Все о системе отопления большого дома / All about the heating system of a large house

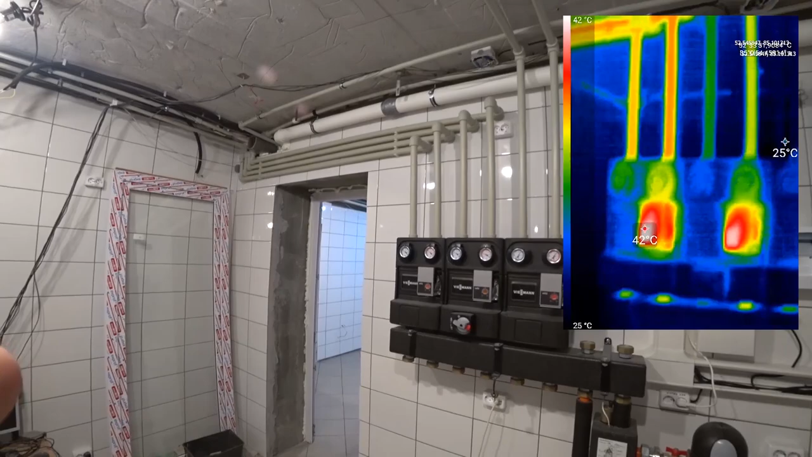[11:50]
On screen: scale top 42°C, scale bottom 25°C
углекислого газа на улицу то есть выхлоп она сейчас тепленькая такая хорошая я из тепловизора показывал вам на каком-то из видосов теперь расскажу вам просто как работает система я хочу везде